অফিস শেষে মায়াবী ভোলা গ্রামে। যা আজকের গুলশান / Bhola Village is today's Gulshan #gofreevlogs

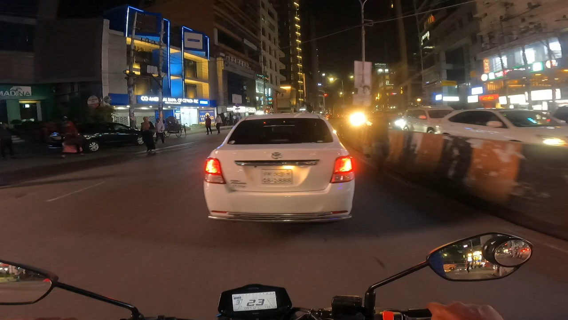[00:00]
আসসালামু আলাইকুম। আসলাম অফিস শেষে বাসায় যাচ্ছি।
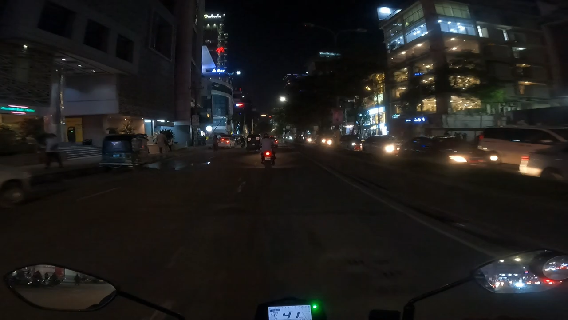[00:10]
আচ্ছা, ঢাকার এই অদ্ভুত আলো আধারের যে একটা মিলবন্ধন, সেটা আসলে রাতে ঢাকায় বোঝা যায়।
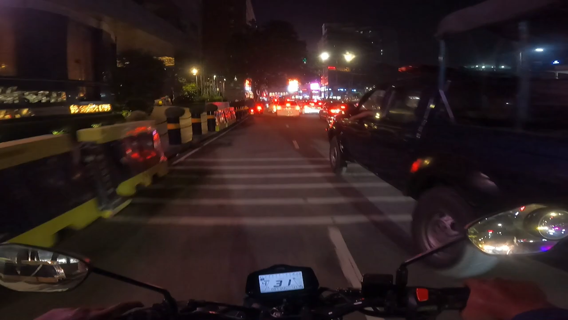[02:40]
ভালো, আপনারা চাইলে হাইস্টে থাকতে পারেন, খুব ভালো পার্টি।
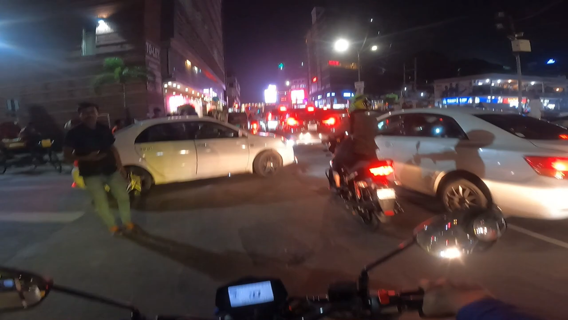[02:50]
যেহেতু আমি গুলশান দুই গুল চত্বরে চলে আসছি, গুল চত্বরটা সবসময় আসলে জ্যাম থাকে,
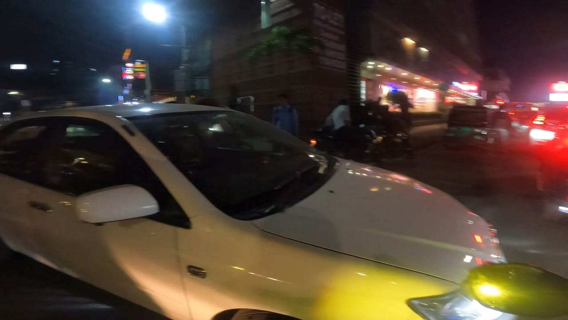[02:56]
কারণ আসলে সব দিক থেকে গাড়িগুলো আসা যাওয়া করে, তো যার জন্য সিগন্যালটা ভালোই বড় হয়।
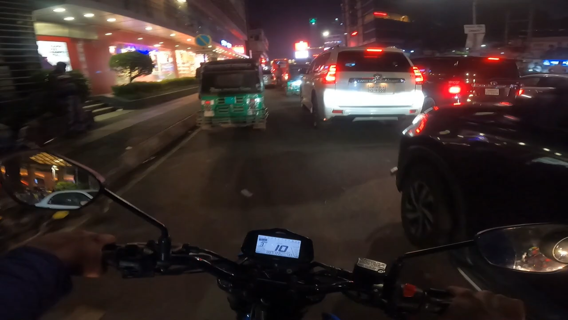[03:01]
আজকেও যথারীতি নাম চেষ্টা করছি কোনোভাবে বের হয়ে যাওয়ার জন্য, কিছুটা ফাঁকা পাওয়া গেছে, বের হয়ে যেতে পারবে। অবশ্য বাসগুলো এমন ভাবে রাখে মানে কোনো ধরনের রুলস নাই,
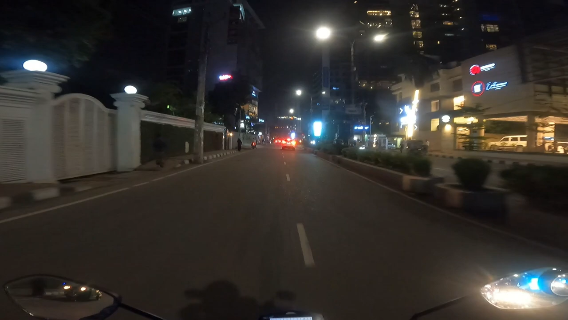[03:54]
এরকম একটা ফিল হয় রাত্রেবেলা। ভালোই হয় জায়গাটা, আসলে সুন্দর অনেক বেশি গুছানো, তো ঢাকার ভিতরে আমার মনে হয় এই জায়গাটাই সবচেয়ে বেশি গুছানো। এখন অবশ্য উত্তরা হচ্ছে, তবে উত্তরার ব্যাপারটা হচ্ছে কি, উত্তরা তো আগে যেরকম আগে গাছ ছিল,
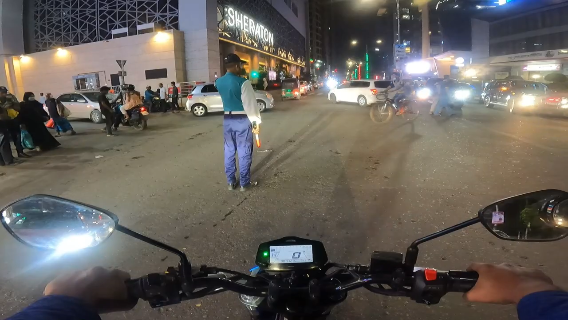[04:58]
শেরাটন হোটেলটা এখানে হয়েছে বেশ কিছুদিন, 3-4 বছর হয়েছে